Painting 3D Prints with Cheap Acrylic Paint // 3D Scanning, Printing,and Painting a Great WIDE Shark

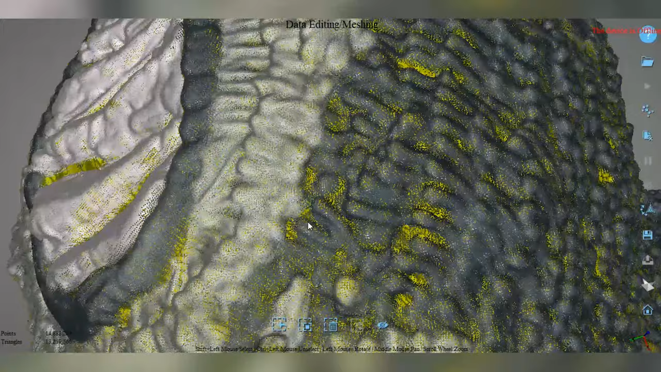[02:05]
is is a cluster of colored pixels in three-dimensional space and all of those together
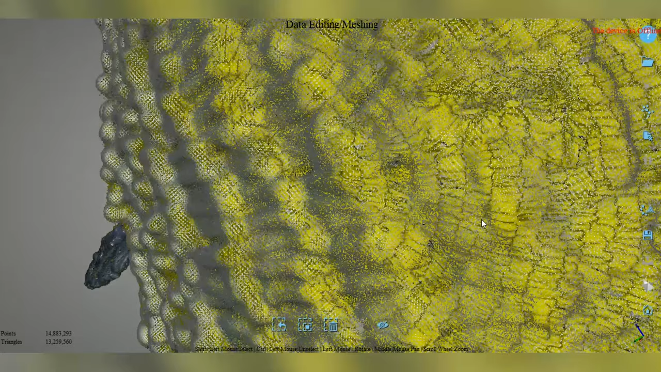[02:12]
give us a sense of the shape however to actually create a 3d printable
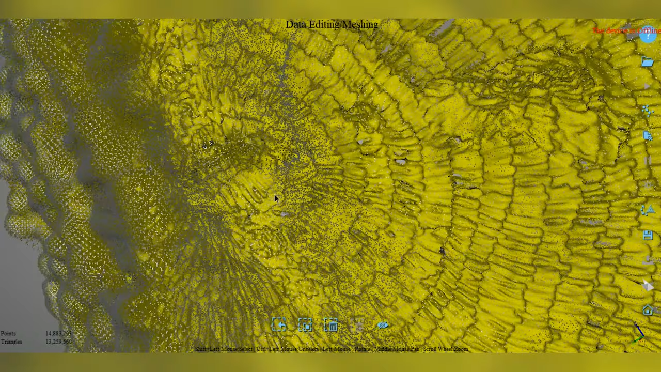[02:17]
model we have to convert this to a mesh luckily that feature is built into